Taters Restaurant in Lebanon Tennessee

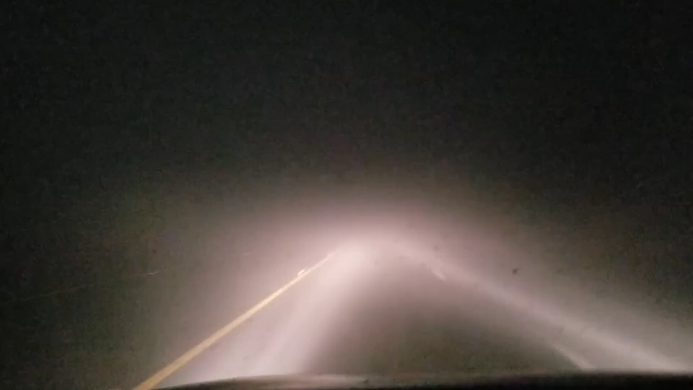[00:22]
You don't. Well, you do now. Well, you don't even see, because I can't even see. But I'm just trying to get to a challenge, and all everybody sees is just a nice video edited or whatever, and none of this treacherous environmental issues that we deal with.